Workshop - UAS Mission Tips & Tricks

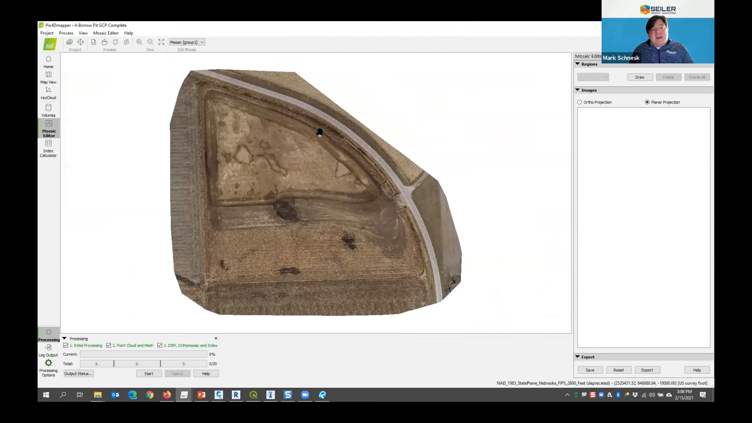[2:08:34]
I know I had a car in one of the photos there. Maybe it didn't.
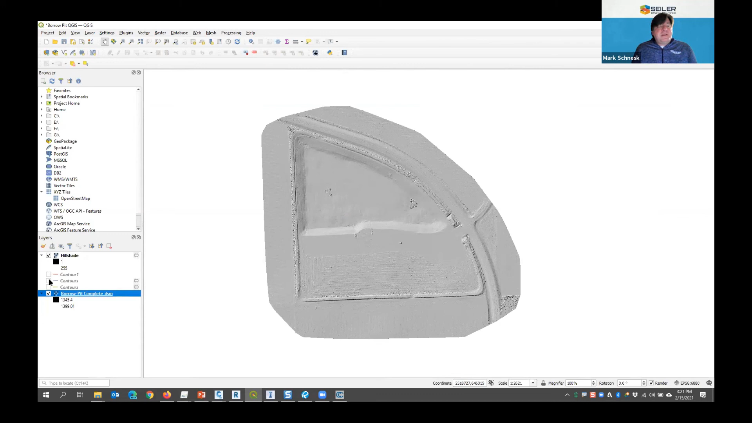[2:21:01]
And I extracted the contours from it. As soon as I turn on, my hillshade's blocking it. So there's my contours. I extracted these contours directly out of the DSM from Pix, from the Pix 3D DSM.
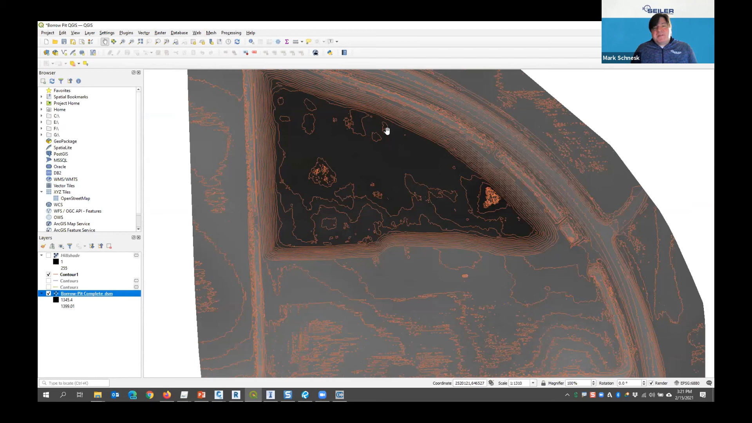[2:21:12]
I brought in the DSM earlier instead of the DTM. If I brought in the DTM, you'd probably see less high points along the ridges here, but for the most part, everything else would be in there. And then you can kind of see one of the downsides of a high density image are the contour lines. The more density you have, the more of these little isolated
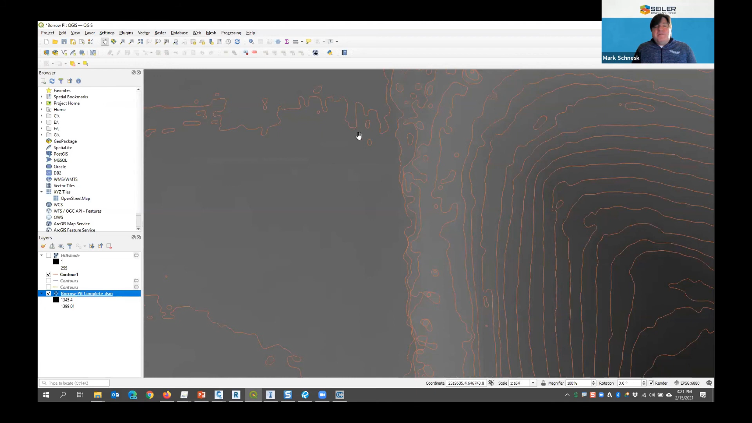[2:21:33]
contour lines get created. And that's not necessarily a bad thing. Maybe that really exists, but on a typical map, you typically don't, you know, most people interpolate, contours are an interpolated elevation item anyway.
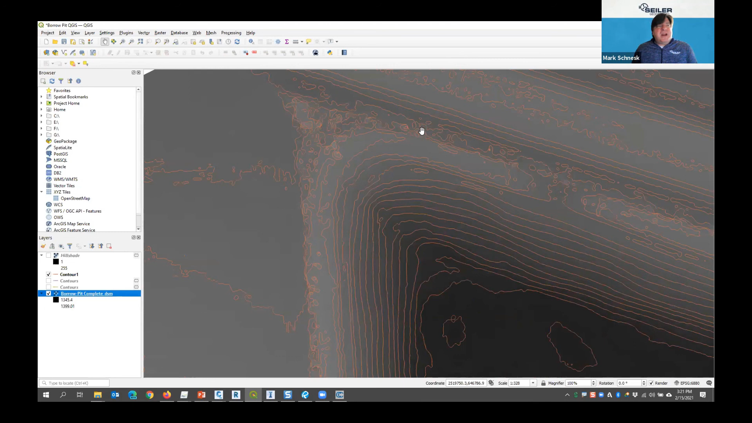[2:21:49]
I wouldn't rely on them for construction. I'd rather over spot elevations, but for an accurate model, this model is 100% good to go. I mean, there's my low spot there.
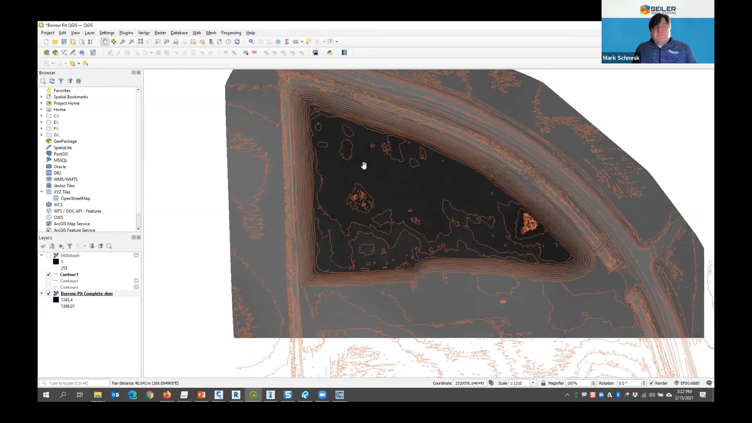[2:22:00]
There's my actual drainage area right there. I got a culvert entrance that comes in or outfall control structure right there.
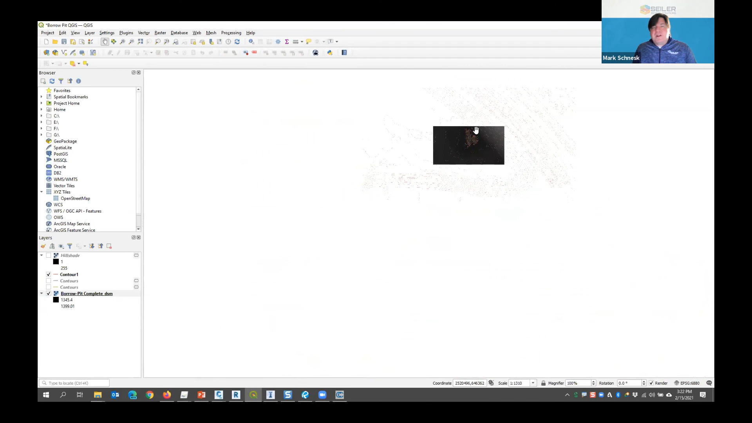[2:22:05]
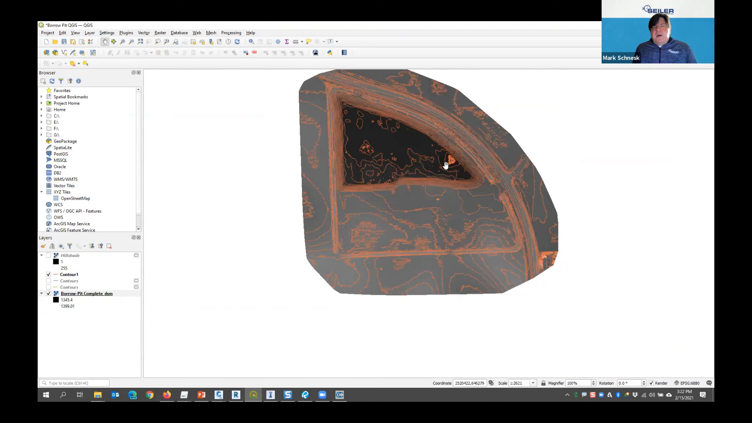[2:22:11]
So that's basically some model data that I created from the DSM. Let's talk about the point cloud itself. From the point cloud itself, I can bring that into various pieces of software. I am showing the Autodesk software. I am not, it's because it's what I specialize in and it's what I have available. If I was a MicroStation guy, I would show you in Geopack, or I have TBC, Trimble Business Center. I can do a lot of surface data and imagery work in Trimble Business Center, but I'm going to show you what I can do in Civil 3D.
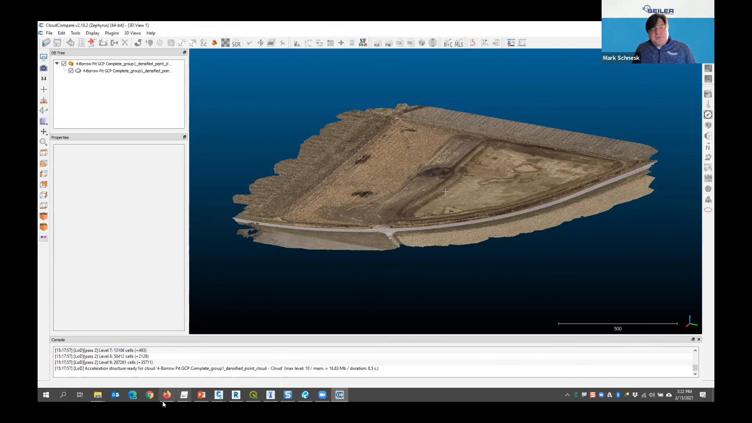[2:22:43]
So in Civil 3D, I also opted to back here in QGIS. You could do this in ArcMap or whatever. You can right click on this and you can say export, and I export these features as a shapefile. Okay. So the first thing I did in Civil 3D, Civil 3D is also includes Map 3D.
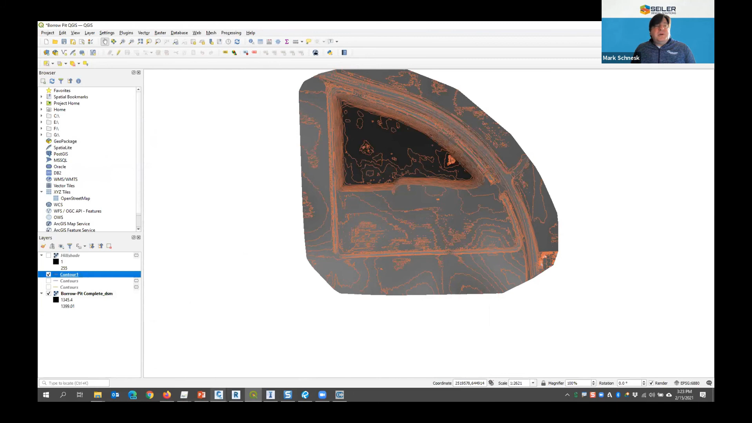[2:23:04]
So if you have an AutoCAD subscription without Civil 3D, if you have the tool set,
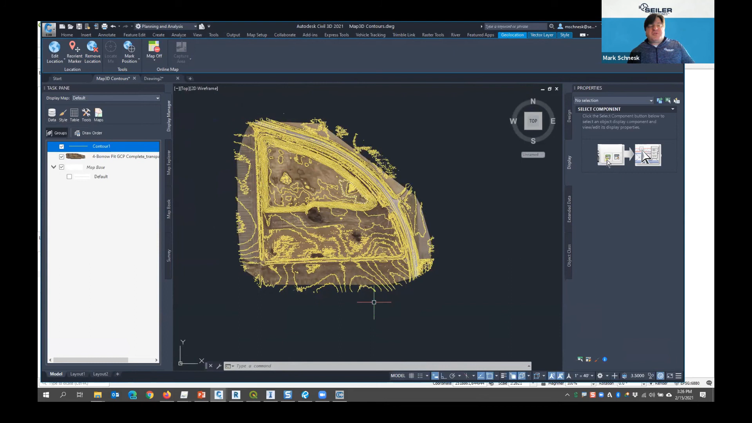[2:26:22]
So one thing Pix4D does by default is it creates this imagery with transparency. It will crash AutoCAD for some reason, the new versions, it crashes it every time.
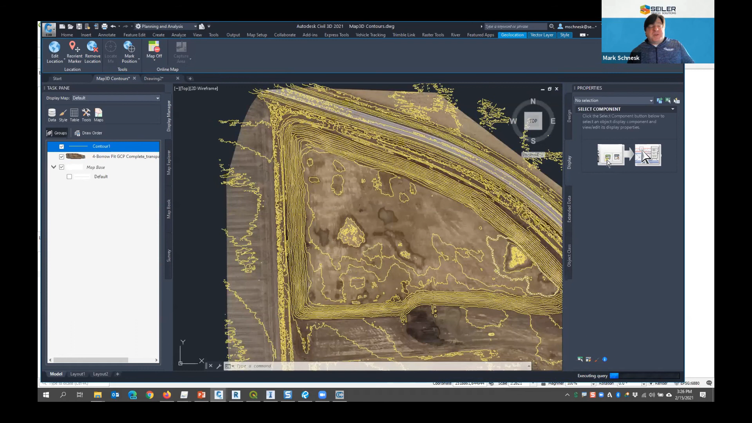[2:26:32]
So I'm gonna warn you ahead of time, if you need to bring it in as a reference file and it crashes back here in Pix4D,
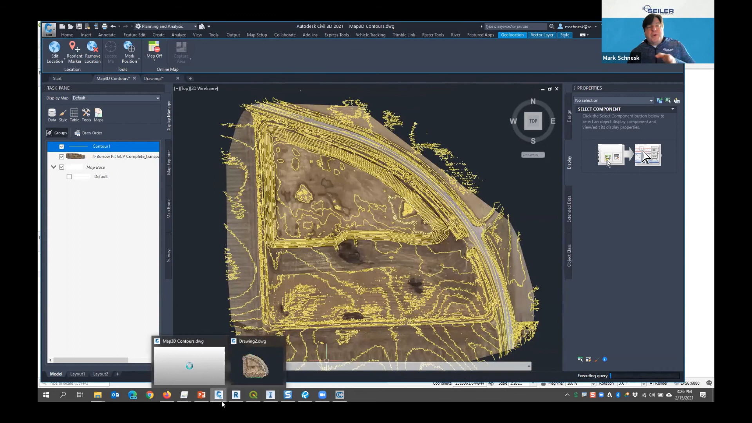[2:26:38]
when you're doing your actual
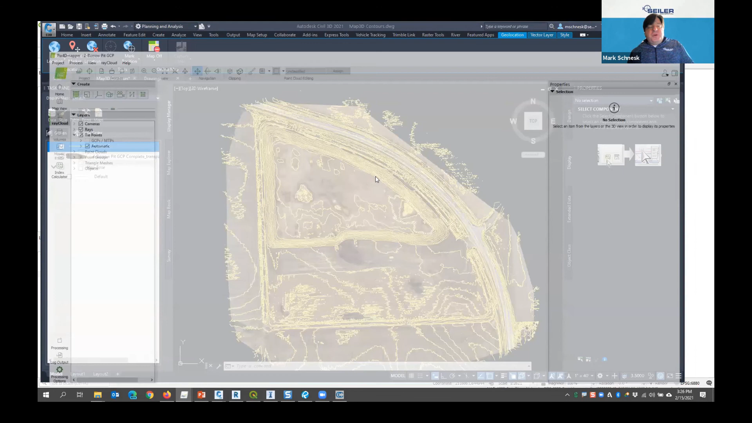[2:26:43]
processing options under the DSM ortho, make sure you check the ones that say GeoTIFF without transparency, and then it'll work. What you're going to end up is you'll end up with a large rectangular
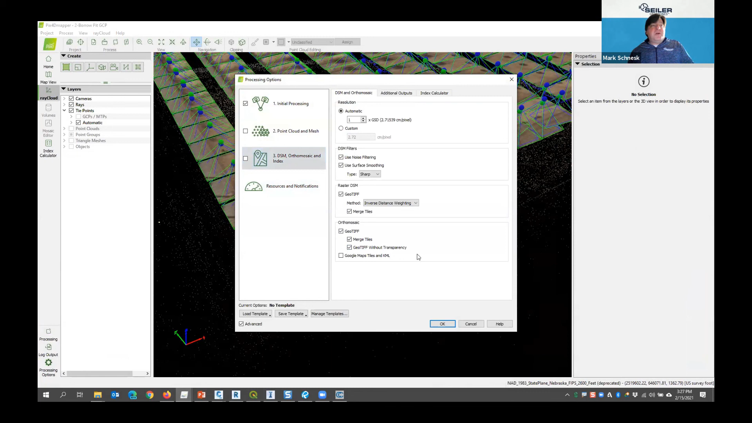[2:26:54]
file with black where the transparency was. And if that's the case, once you bring that image into Civil 3D or AutoCAD or any of the Autodesk verticals, you can select it, and in the properties window, you can apply transparency back to that full black border again.
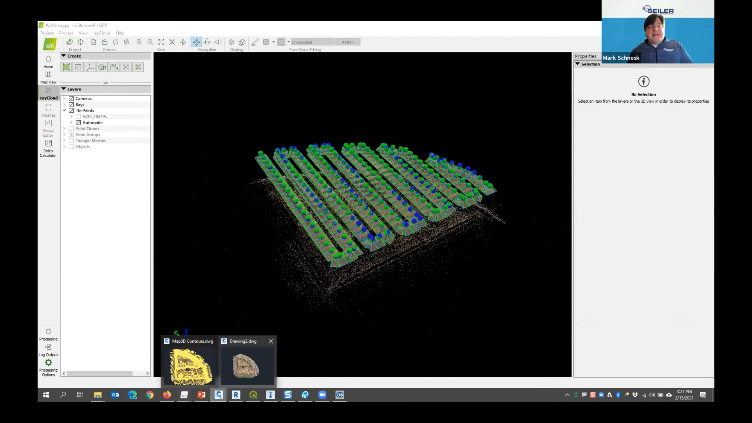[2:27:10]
But that is something that I found that's been pretty annoying. But we found a workaround for it by doing that.
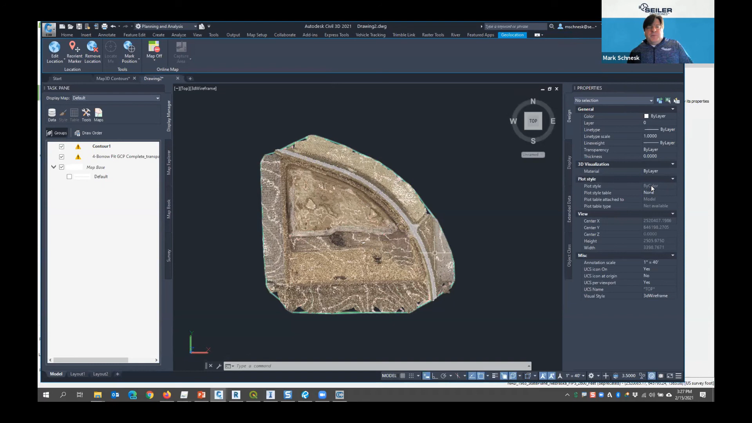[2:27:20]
Okay, well, the next thing I'm going to show you here to finish this up is I did bring the point cloud directly into Civil 3D.
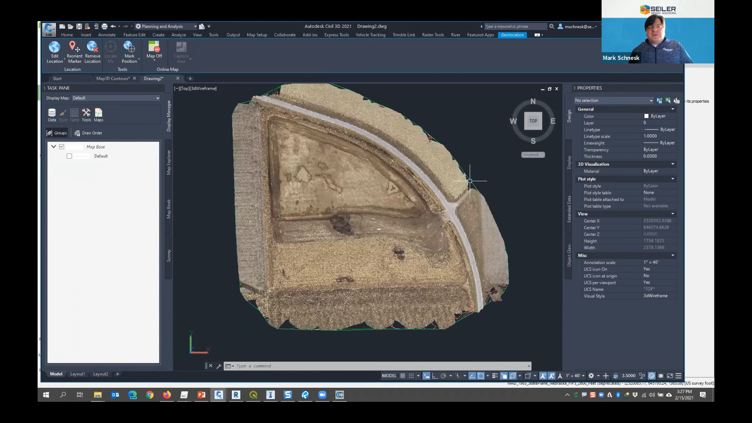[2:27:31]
Here you can see the Civil 3D point cloud in there.